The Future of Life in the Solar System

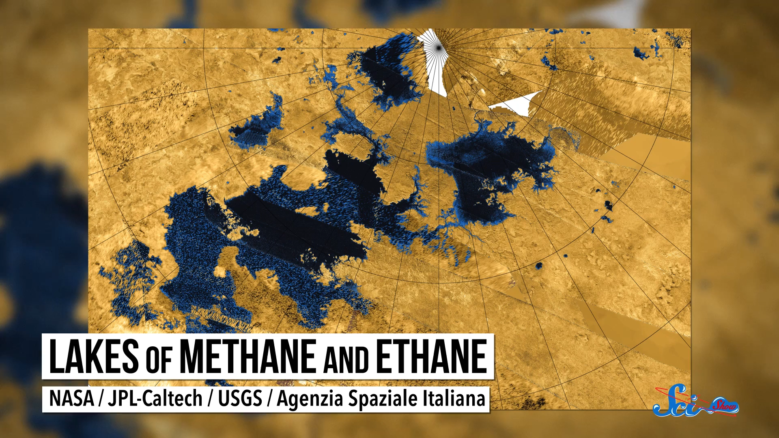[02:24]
Because Titan has lakes of liquid methane and ethane, and scientists think that life could evolve using liquid methane to help spur along chemical reactions.